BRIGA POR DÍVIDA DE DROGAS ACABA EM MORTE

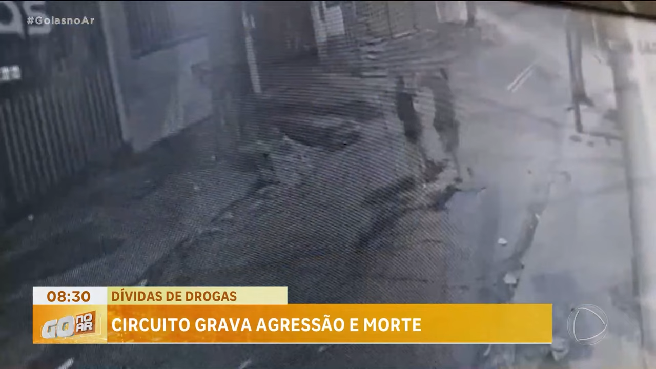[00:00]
Um crime bárbaro, gravado pelo Circuito de Monitoramento de um Comércio, no setor São José, em Goiânia.